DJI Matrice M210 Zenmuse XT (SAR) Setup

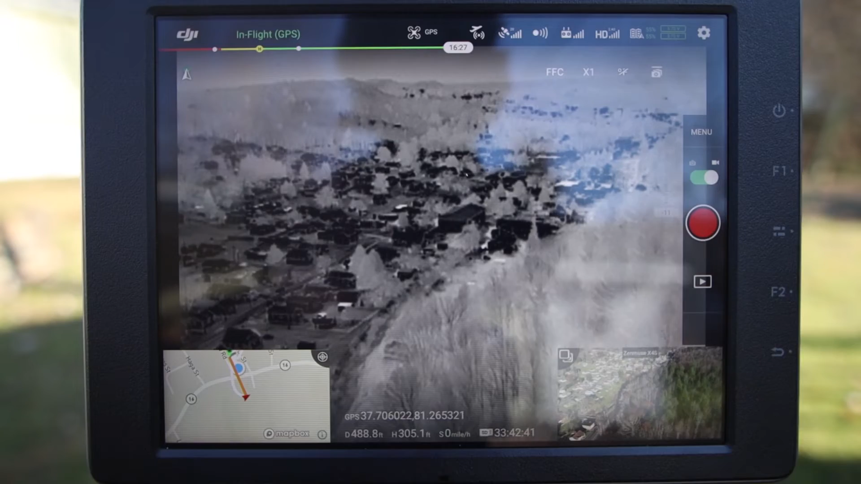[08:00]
So what you're actually looking at right there is a pallet of black hot and you can clearly see the amount of houses that's in this small little neighborhood of just how warm all of them are.
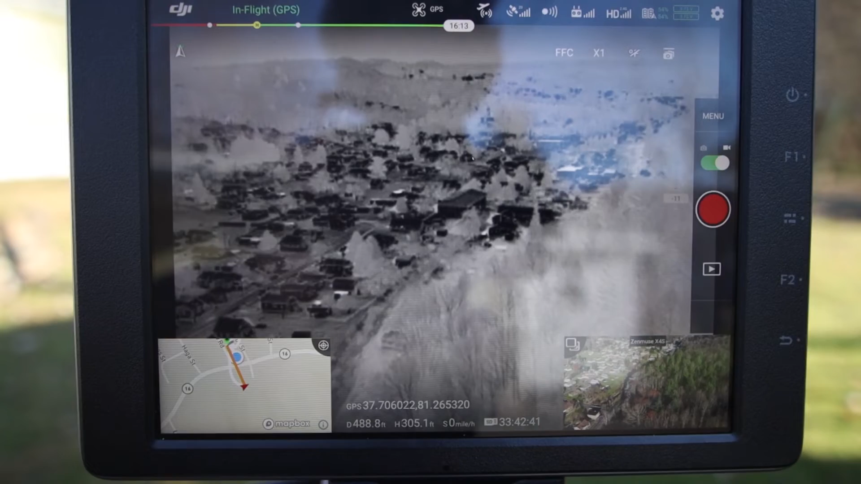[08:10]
All of those trees are frozen and they have ice on them and it's like I said, 27 degrees, but you can clearly see all of the black hot in the houses in the neighborhood, which is really interesting.
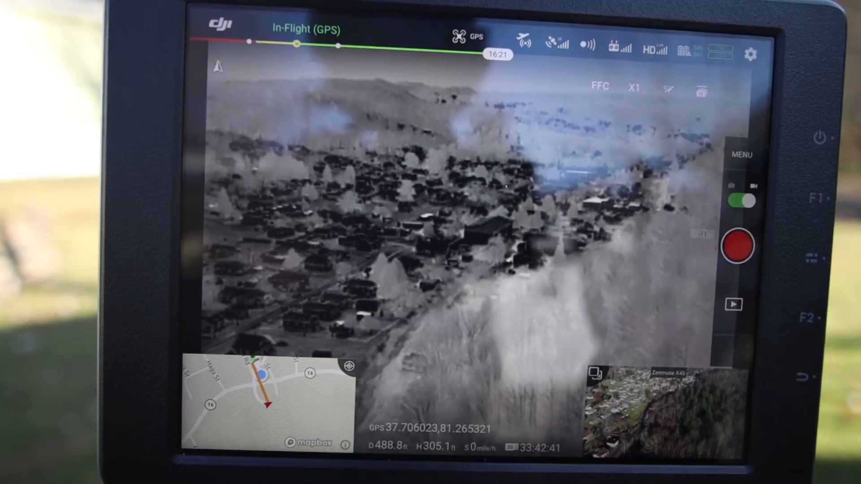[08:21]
Okay. So now I'm actually going to show you guys some different pallets, some different shots. This is a hotel that's in South Carolina right after the hurricane.
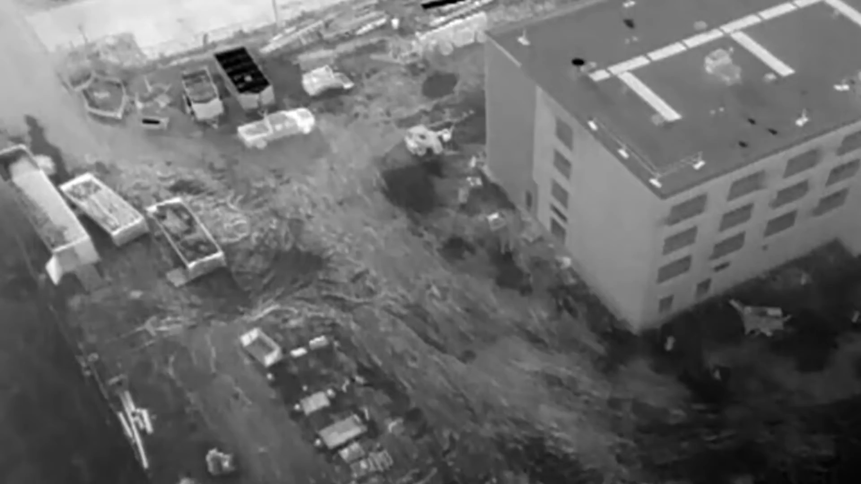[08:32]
I was actually contracted by the sheriff's department on this project to look for some suspects that was supposedly prowling around over there.
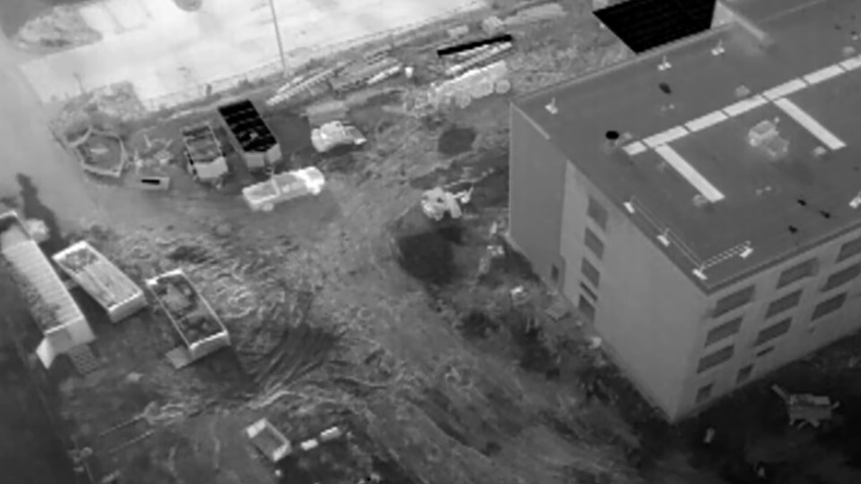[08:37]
And then this is one of the iron bow pallets.
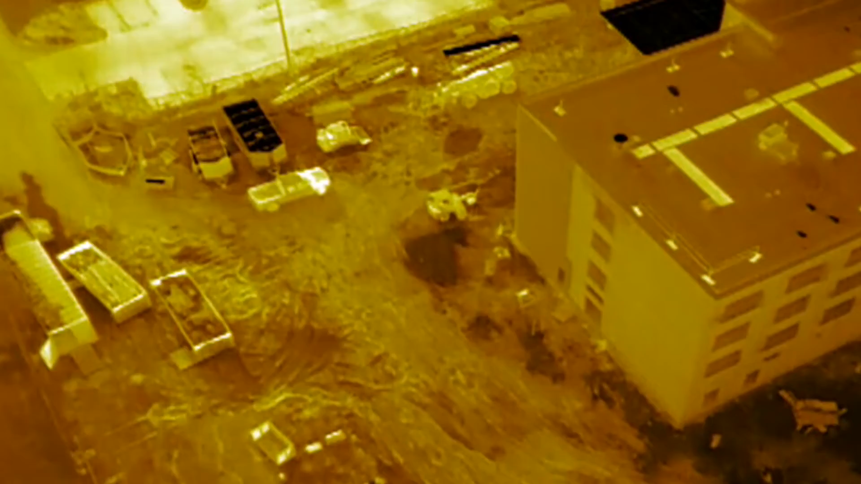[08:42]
So I was actually in like a white hot black hot pallet. This is iron bow. Now I'm going to switch over to another shot and show you guys something pretty cool while we're doing this. This is Daytona beach and that's waves.
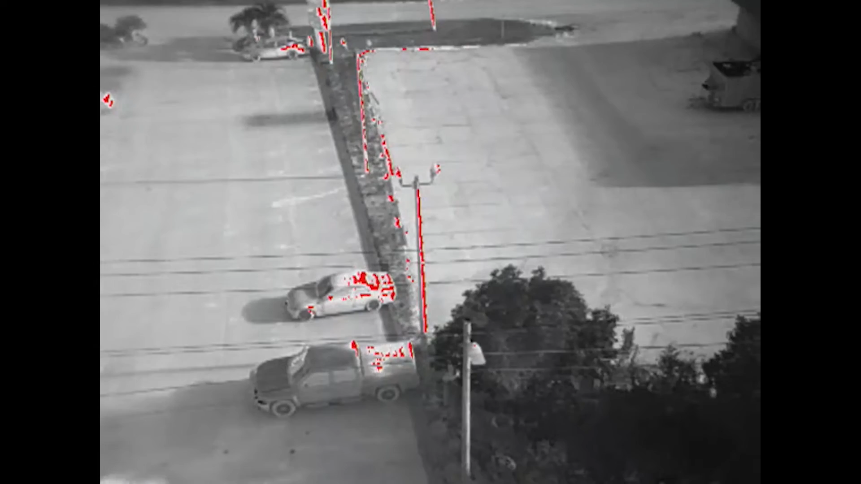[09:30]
sheriff's department in South Carolina right after Hurricane Florence. The red that you're noticing there, that was different pallet that I was testing out while we were on standby.
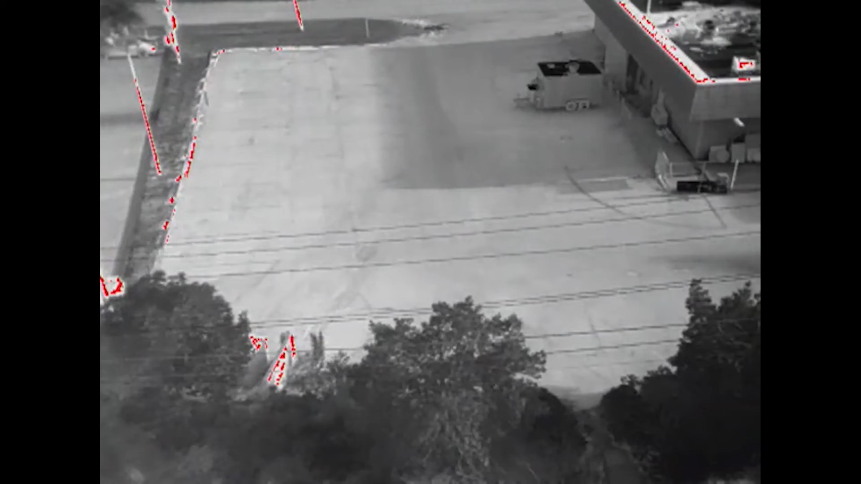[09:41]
And that's sunlight that actually hit those vehicles and the rooftops and those poles that made that red relevant in the shot here.
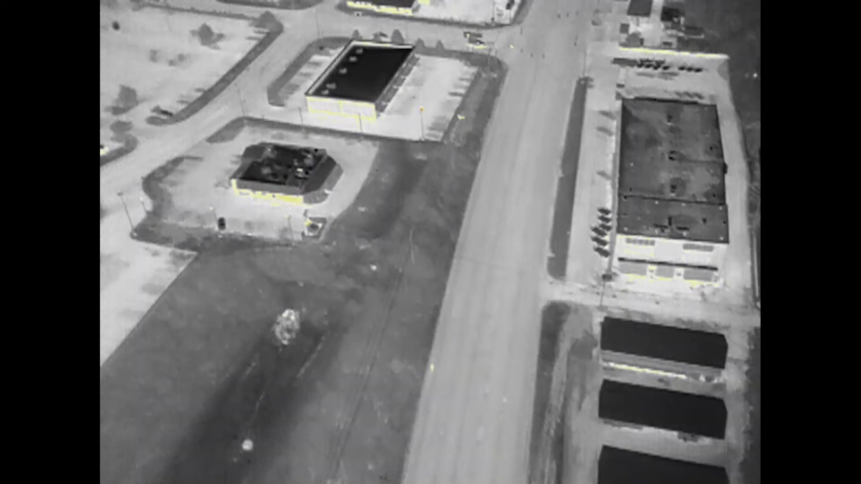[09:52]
This is actually another location where the sheriff's department had contracted us to do a search for a suspect for a breaking and entering.
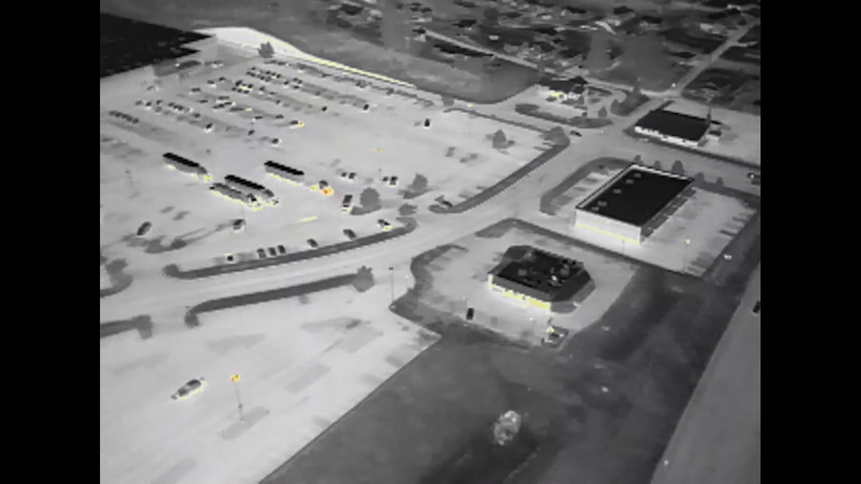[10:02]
If you notice that's a Walmart parking lot and directly behind this Walmart parking lot is a housing development and that's the housing development there. Was actually running an isotherm in this due to the temperature that we had that night.
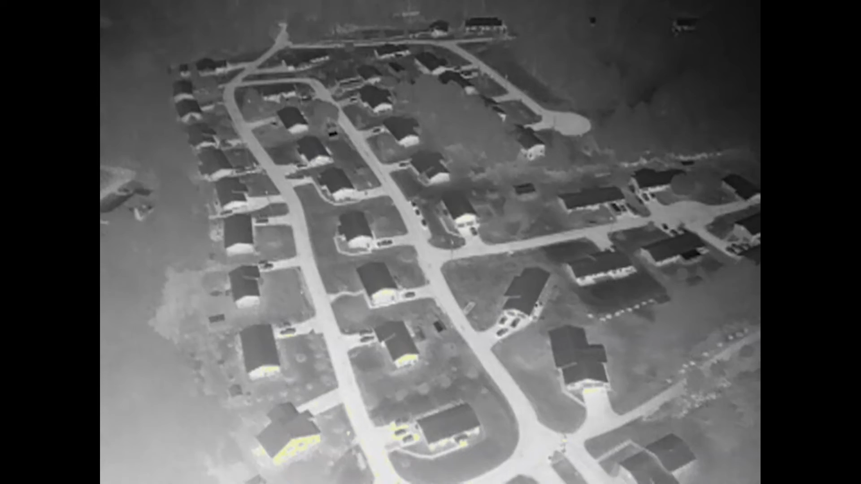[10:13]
And so the, you'll see the yellow, there's, there's some yellow isotherms getting casted off the side of those houses. That's to eliminate false positives while we were looking for the suspect.
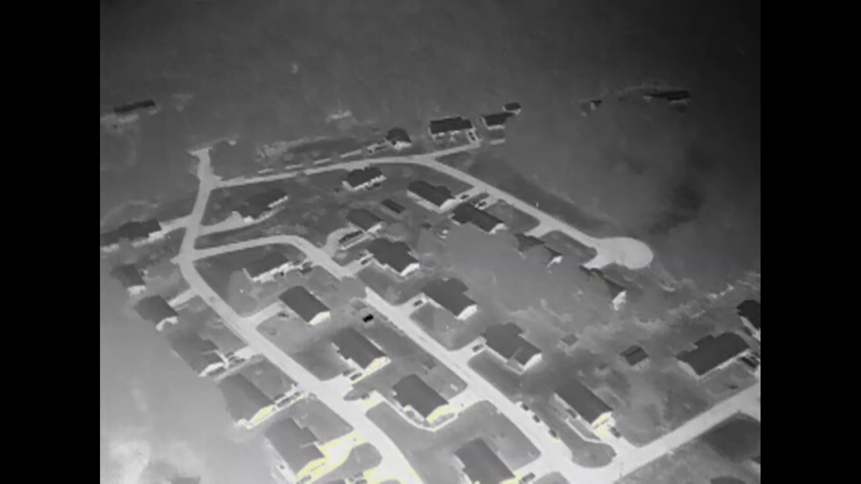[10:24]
So the suspect was actually located walking down the road beside Walmart about maybe 10 minutes later after this particular shot right here.
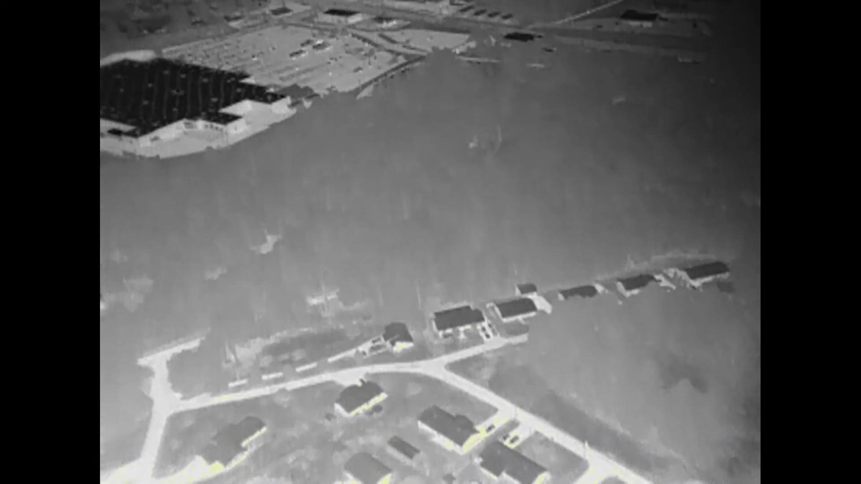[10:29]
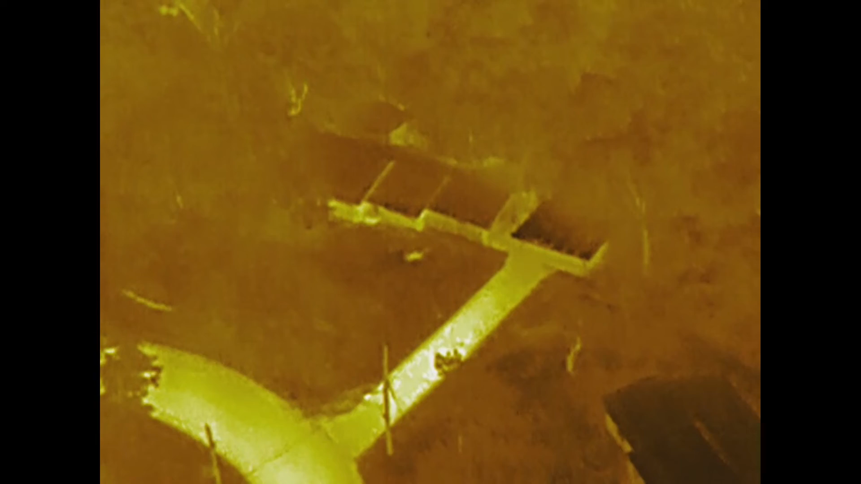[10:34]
This is part of that neighborhood that's right behind that Walmart while we were in Florence, South Carolina.
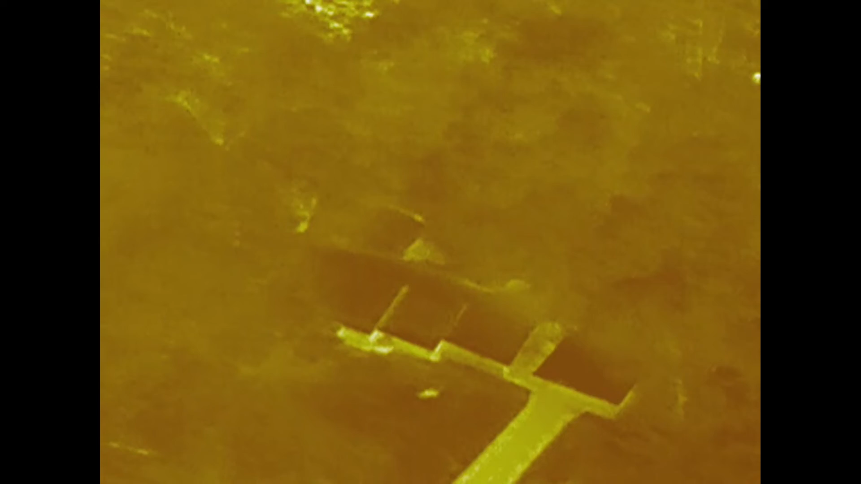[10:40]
And I was asked by one of the deputies to look at the house over there because they thought they had a motion light come on.
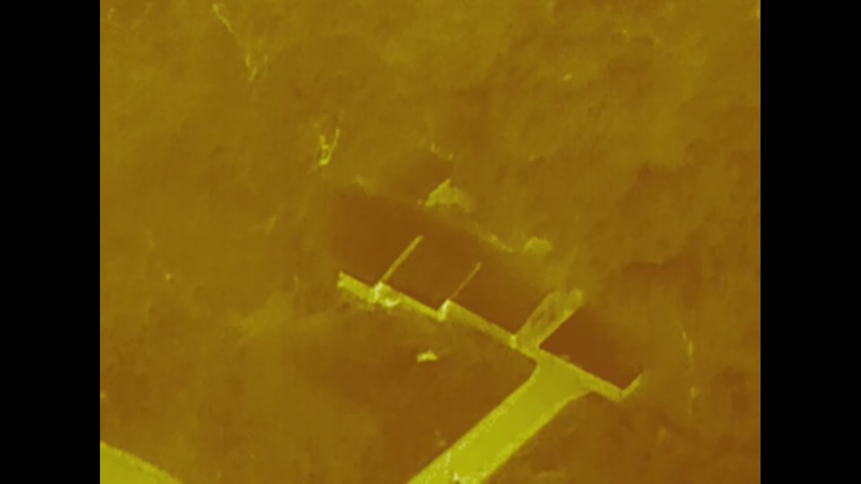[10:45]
And there was a possible suspect in the neighborhood there for a breaking and entering.
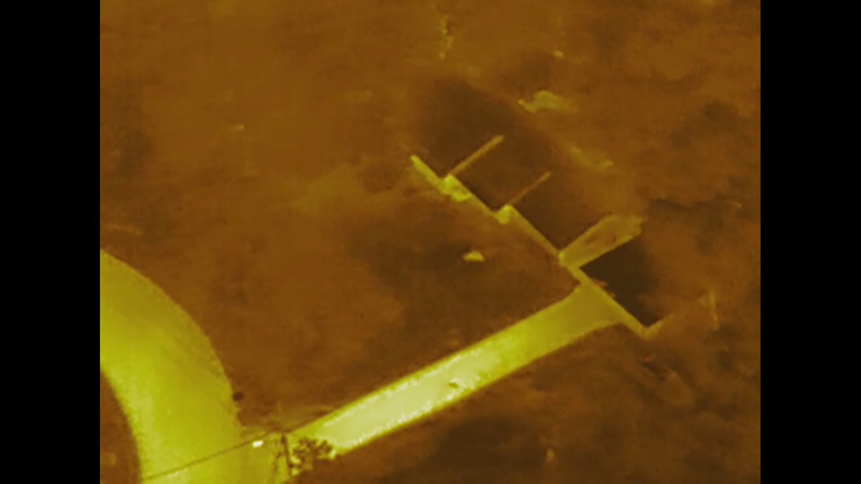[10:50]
And a lot of that's got flood waters around it. You can't really tell because of the settings that I was running, but that's all hurricane damage and flood flood waters.
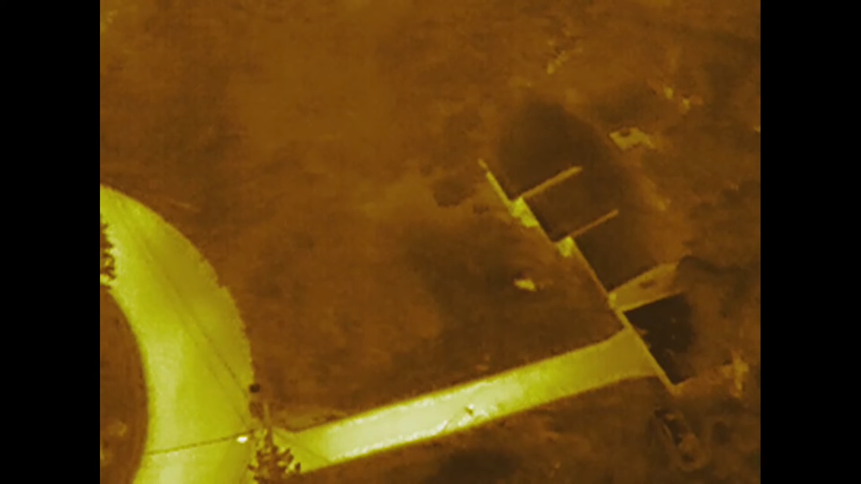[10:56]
And that is not a suspect in the front yard of that house.
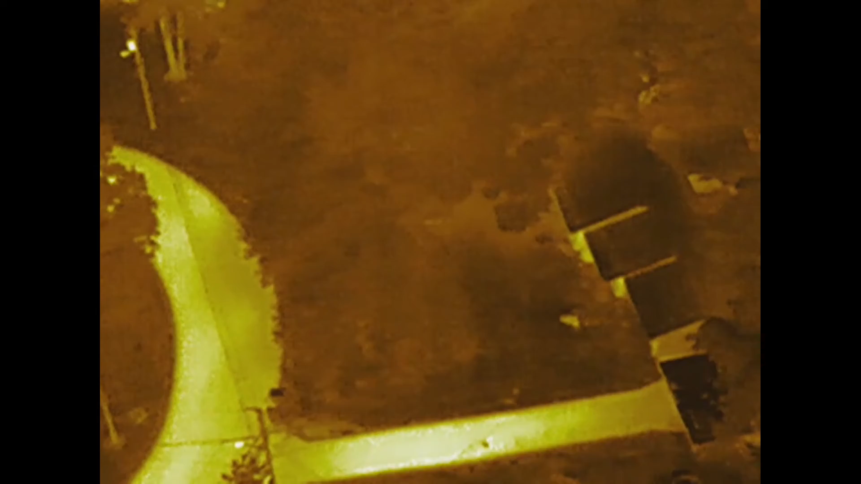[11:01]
That's actually some, some false reading of some type of heat source there. It's not a person.
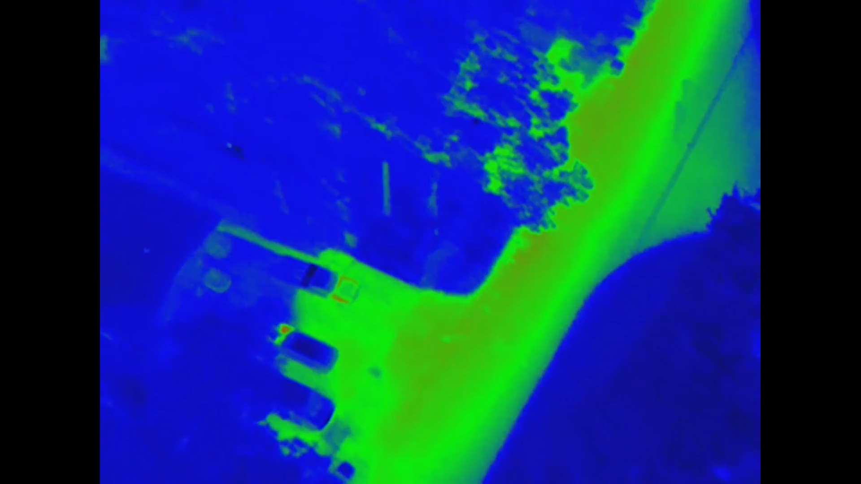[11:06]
So this is the next street over and that vehicle right there,
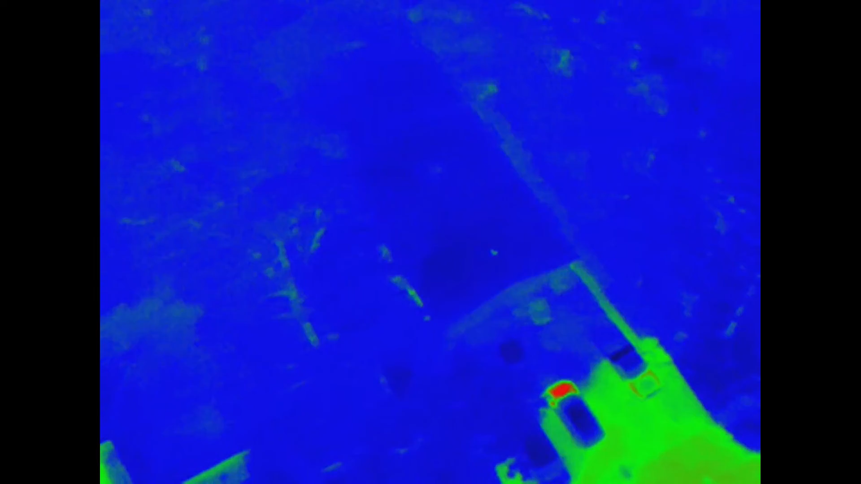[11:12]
the engine's red hot and you can clearly see that the green is cold because that's where, you know, like the water and the rains and all that was actually causing the temperature changes.
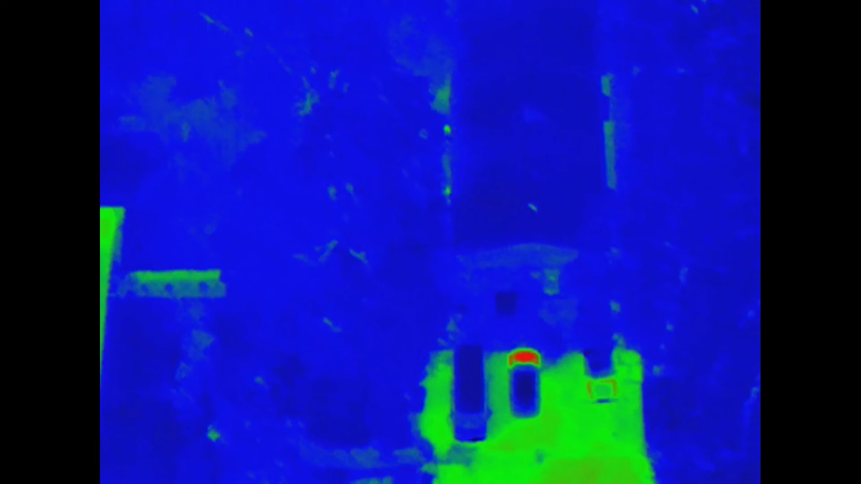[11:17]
Just imagine if you would take the stuff that we saw tonight or today in the M210 and actually put it into a Mavic 2 or put it into a Mavic 3,